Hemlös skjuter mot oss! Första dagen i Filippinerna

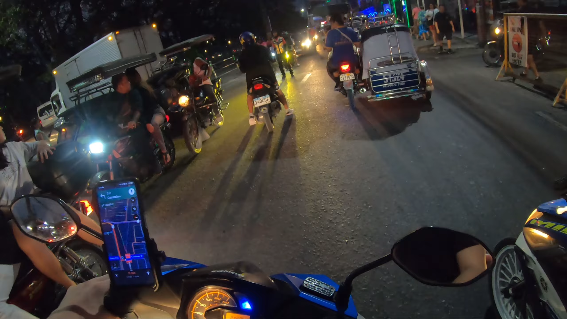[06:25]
Rakt eller vänster? Vänster. Det är lite hetsig trafik här på fan. Får vi ragga alla 110 kubik som finns här nu tänker jag.
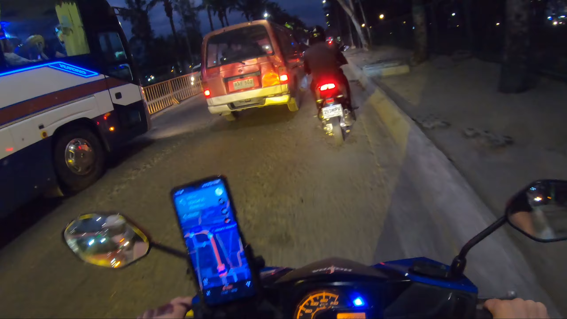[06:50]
Honda Beaten, jag tycker fan om den, är fan nice. Luftkyl, det är typ en luftkyl Honda Click. Typ. Den är lite mindre typ. Men den är fan sexy den här nu. Den är fan gött med skoter också tycker jag.